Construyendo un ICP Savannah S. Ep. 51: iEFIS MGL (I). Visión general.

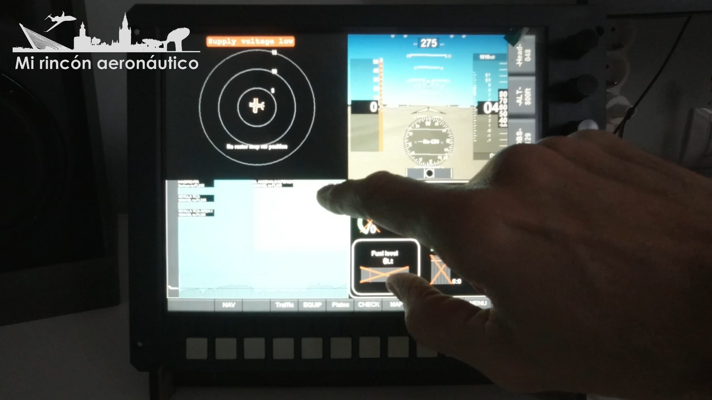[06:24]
si están por encima, si nos van a interferir, etc. Y aquí variamos, pulsando aquí variamos la escala, el ancho ahora son 60 millas, 15, 30, 60, 15. Vemos aquí que los datos que trae por defecto para 60 millas ya aparece un espacio aéreo aquí marcado, el andévalo inferior de 2000 pies a nivel 245.